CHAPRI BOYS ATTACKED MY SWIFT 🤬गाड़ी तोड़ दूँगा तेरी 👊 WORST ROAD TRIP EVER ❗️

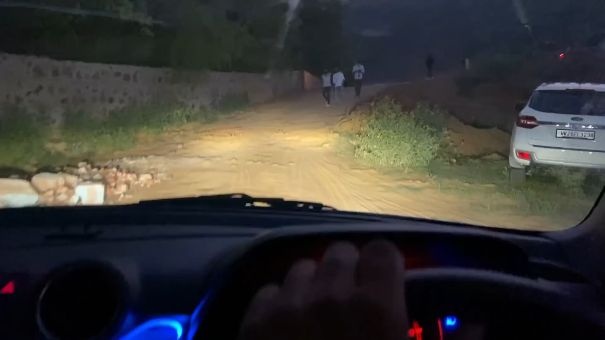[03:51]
हम लोग यहाँ से निकल लिए और भाई मुश्किल से 3-4 मिनट भी नहीं रुकेंगे, और क्यों निकले मैं बताता हूँ, एक बार गाड़ी ऊपर चढ़ा लूँ, यहाँ से आपको दिख रहा होगा भाई नशे में है पूरे, काफी लोग नशे में आ रखे हैं, काफी लोग नशे में।